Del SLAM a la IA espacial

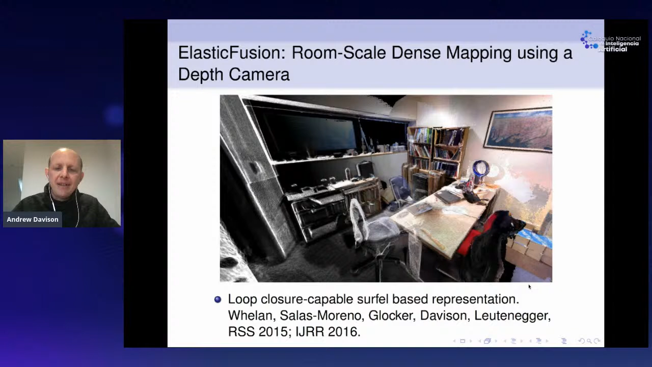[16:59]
And we did various pieces of work on dense mapping going back to about 2010 with systems like DTAM and ConnectFusion. I'll show you this one. So this was from a few years later, a system called ElasticFusion.
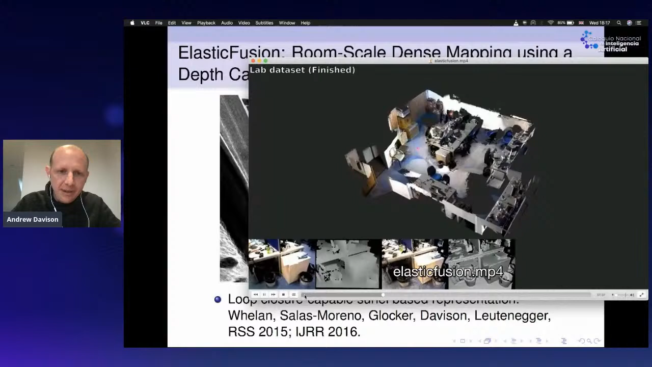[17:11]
So this is what we call a dense SLAM system. So we have a camera moving around through the scene.
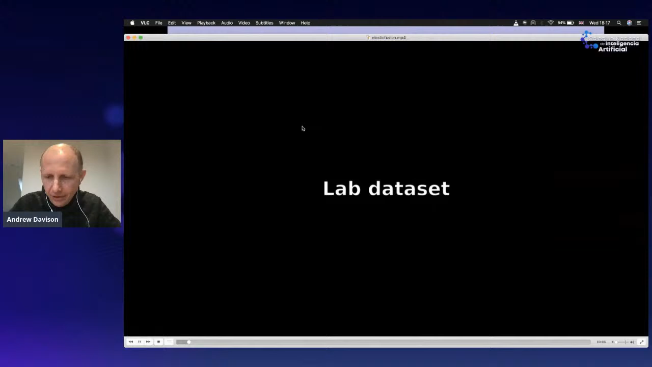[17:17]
This is actually our lab room at Imperial College.
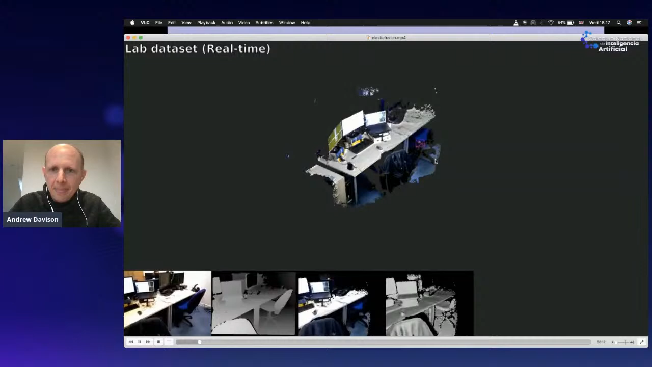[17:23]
And we are still doing SLAM. We're jointly estimating the motion of the camera and building a map of the scene.
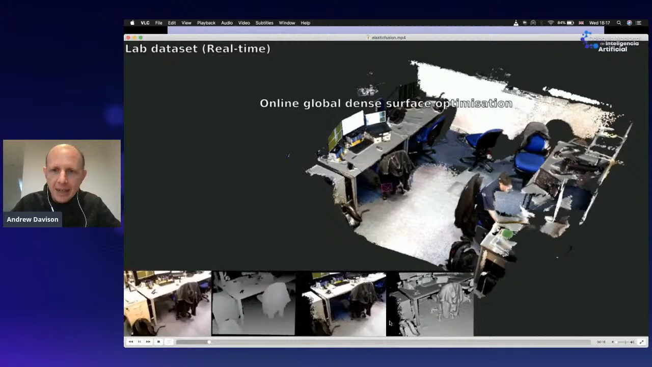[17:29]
But you now you'll see that the map of the scene is much more detailed than before.
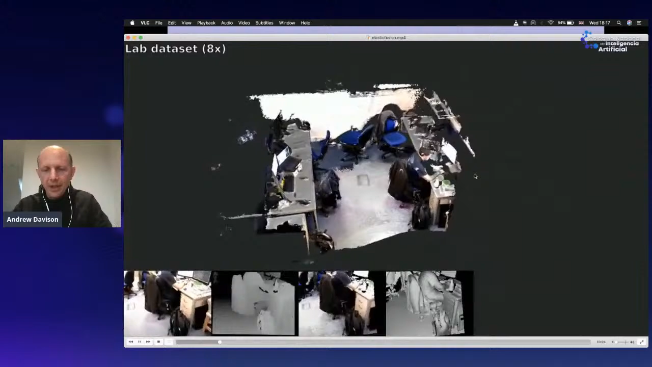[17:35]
So rather than just a few points, we're now estimating the shape of the whole kind of surface of every object in the scene.
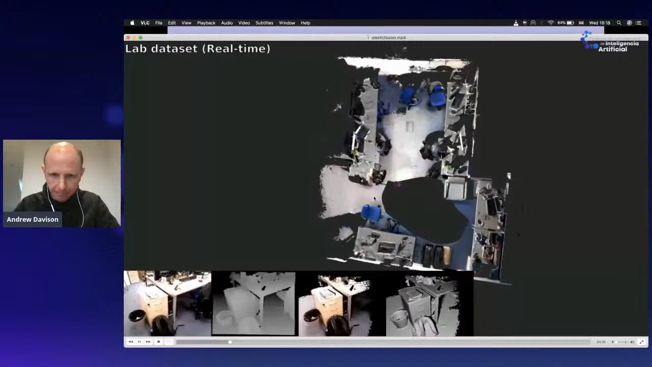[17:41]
So in fact, the representation of 3D that we're using here is a surface map.
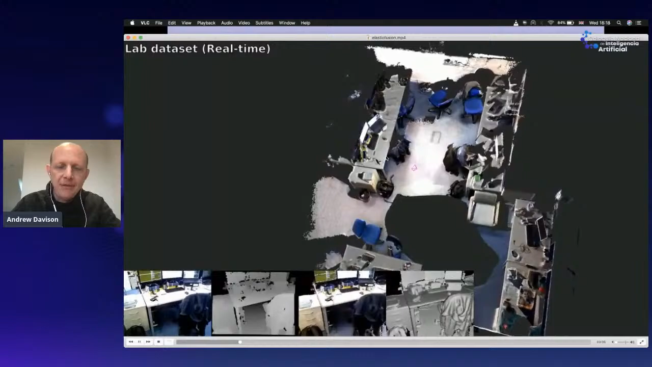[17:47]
So if you look closely at this reconstruction, you'll see it's made up of thousands or millions of little tiny disks.
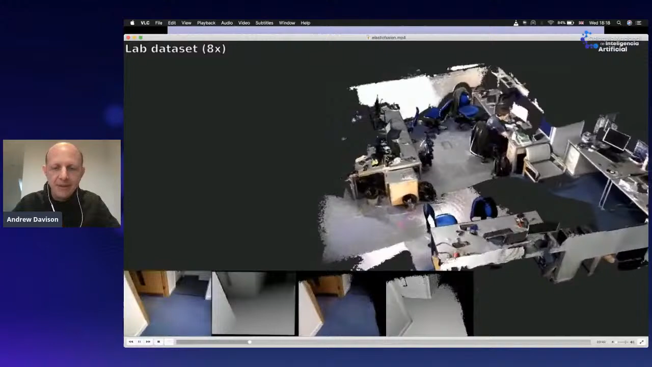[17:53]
But there are some nice properties of how this algorithm works.
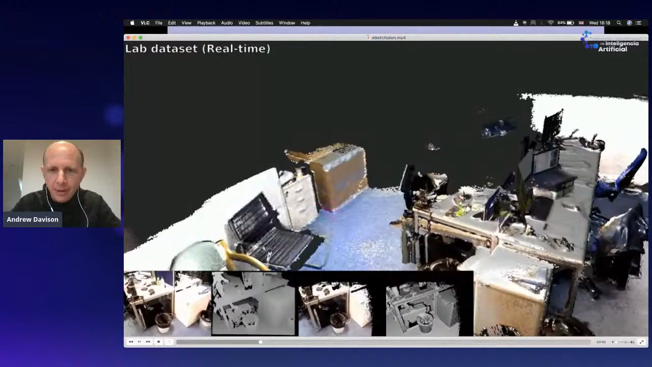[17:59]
One is that it can do loop closure. So you'll see here that occasionally you'll see parts of the 3D reconstruction that don't line up.
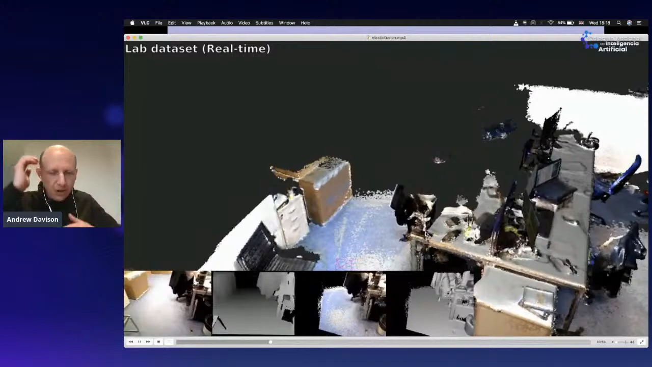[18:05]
But we're actually able to detect those kind of misalignments and fix them.
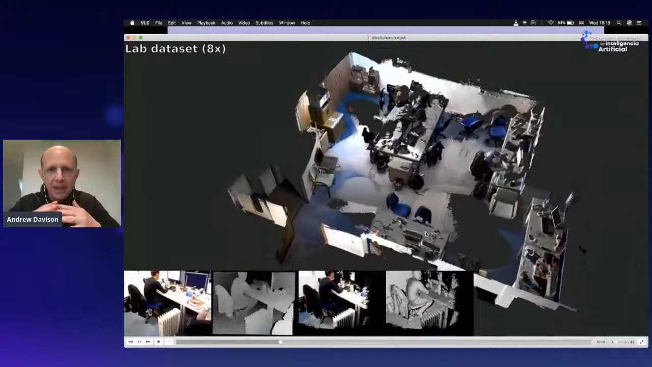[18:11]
And in SLAM, that's what we call loop closure. So we're able to kind of correct these small errors that have built up. And there in just, you know, two or three minutes of scanning, we've been able to build this model of a whole room. So I should say that the camera we were using here is a little bit different from just a color camera.
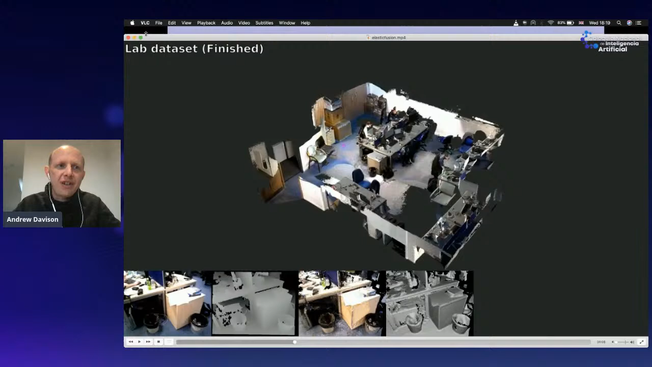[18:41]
It's a depth camera, a bit like a connect sensor that also gives us depth information. But in fact, we are able to do this kind of thing also with standard color cameras. It's just, it's harder and takes more computation and is hard to get as accurate as this. So that's dense SLAM. And then really the final kind of layer of capability to talk about now is semantic understanding.